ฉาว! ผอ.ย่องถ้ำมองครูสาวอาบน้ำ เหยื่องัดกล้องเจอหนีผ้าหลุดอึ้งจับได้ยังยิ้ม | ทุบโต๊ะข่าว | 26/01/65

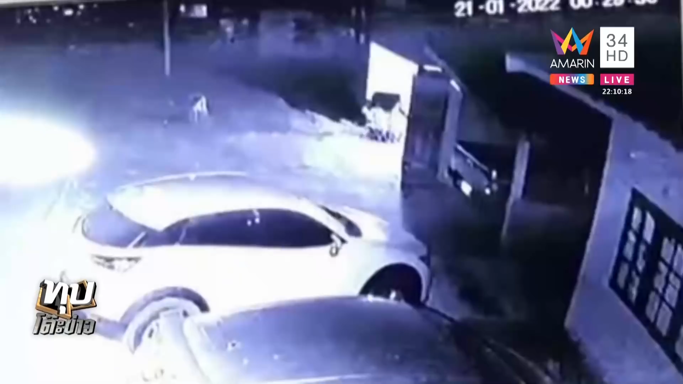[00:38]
กล้องวงจรปิดคุณครูท่านนี้ตรวจสอบและนี่คือชายต้องสงสัยซึ่งจริง ๆ ก็พอออรับแล้วนะคะเปิดประตูเดินออกมาจากบ้านของพอออใส่พักขุณโหนอ่ะ คือตรงนี้มันเป็นพื้นที่บ้านพักครูเพราะฉะนั้นถออ